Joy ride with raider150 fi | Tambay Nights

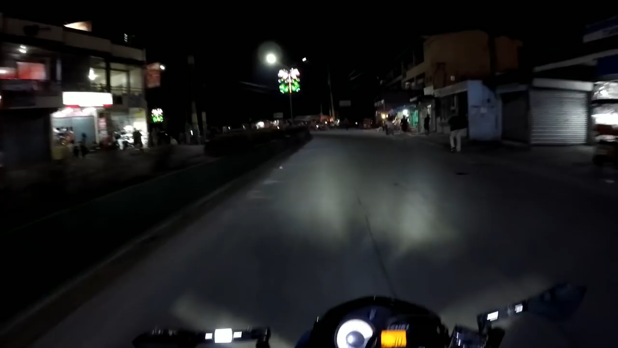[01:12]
Wala sila rito, pero hintay na rin natin dito.
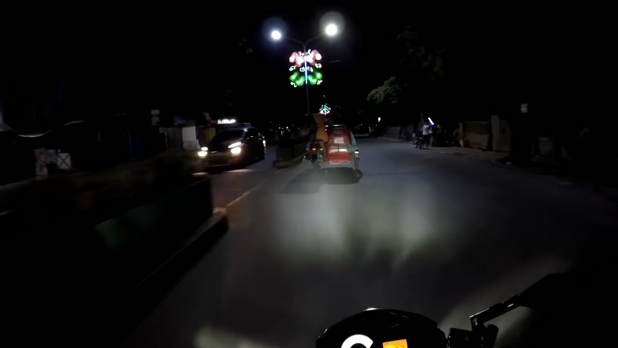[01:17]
Alright mga idol, ayan na sila. Nandun na yung ibang tropa, nauna na.
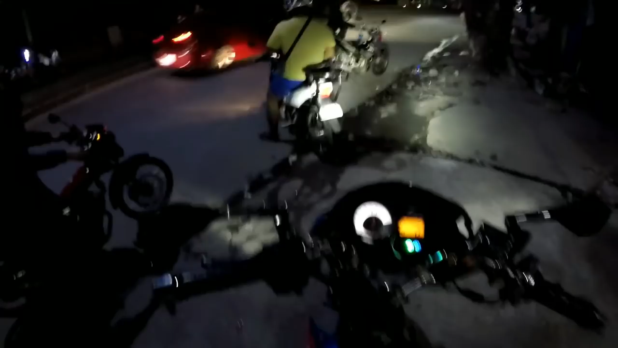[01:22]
Wala yung iba ngayon.